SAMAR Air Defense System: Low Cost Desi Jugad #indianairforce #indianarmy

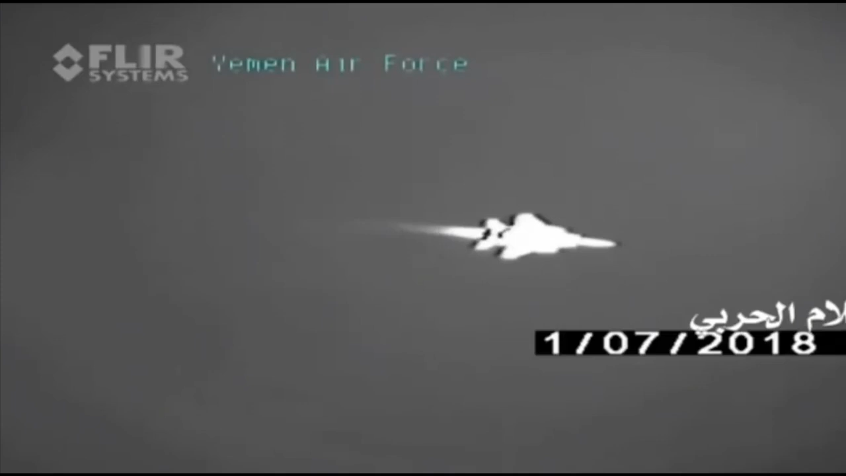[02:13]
In March 2018, it was reported that a Royal Saudi Arabian Air Force F-15 fighter jet was intercepted by a surface-to-air missile while flying over the northern Yemen on 21st March. Ansar Allah from Yemen rebel group claimed to hit a coalition aircraft over Sada with a surface-to-air missile on the same day. He supported the claim by releasing video footage where an R-27T air-to-air missile can be seen launched from a ground launcher and apparently hitting an aircraft that was then seen trailing a plume but not crashing.